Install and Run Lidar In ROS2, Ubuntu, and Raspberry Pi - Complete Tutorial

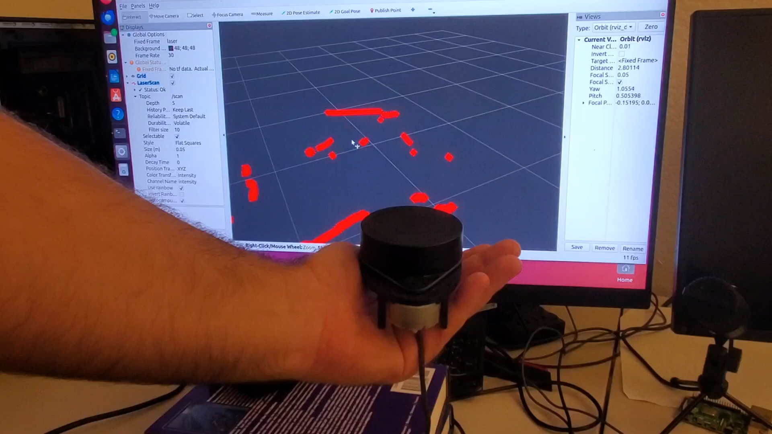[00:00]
Hello friends, subscribers and new viewers of this channel and welcome to robotics tutorials. In this tutorial I will explain how to install and run a lighter on a Raspberry Pi by using Linux Ubuntu and Ros2 Jazzy.
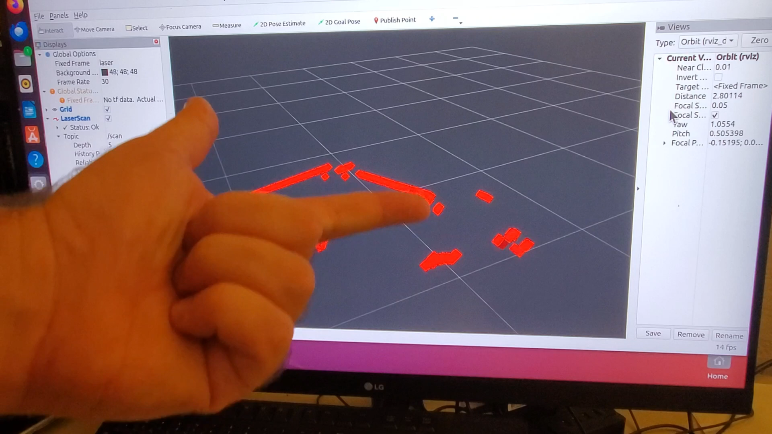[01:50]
Number two how to build the lighter package in Ros2 Jazzy Jalisco and Ubuntu 24.04 and finally number three how to start RVs and how to visualize lighter measurements.